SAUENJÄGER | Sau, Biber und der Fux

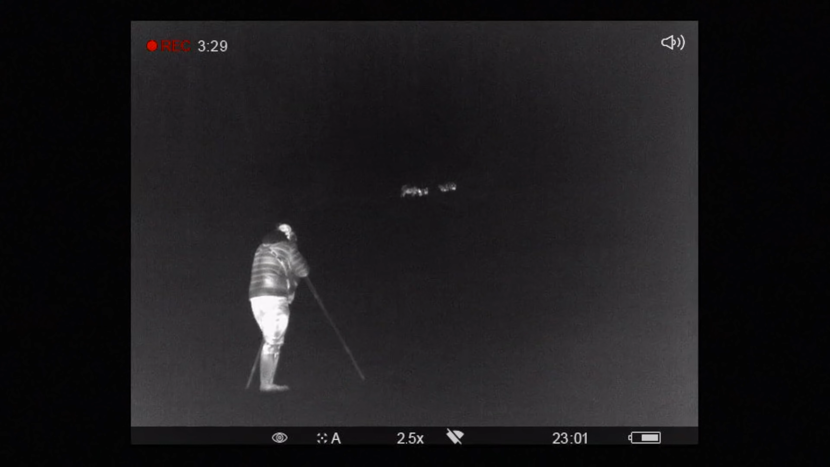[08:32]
Ich bleibe auf dem Radweg stehen und Fabian geht die Rotte auf der Koppel an, baut sich auf und sucht das passende Stück. Doch dann passiert Folgendes.
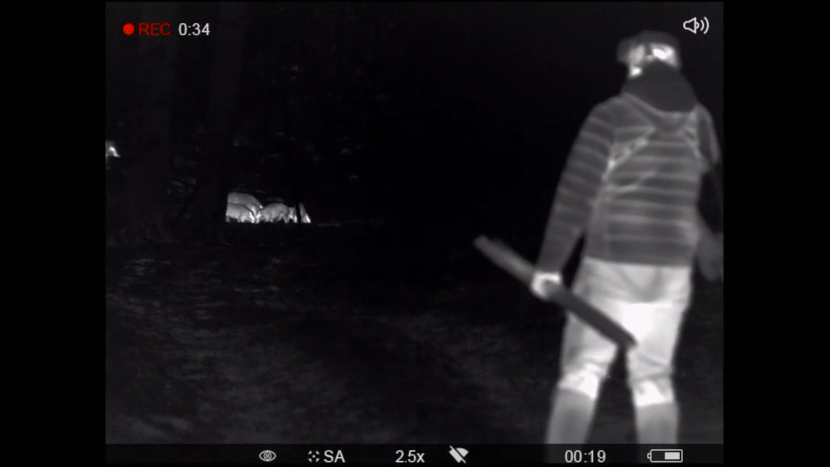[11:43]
Fabian macht sein Gerät klar, auf dem Weg dorthin checkt er nochmal die App mit der Funkwildkamera, ob die Saunen noch da sind. Und dann geht es in den dunklen Wald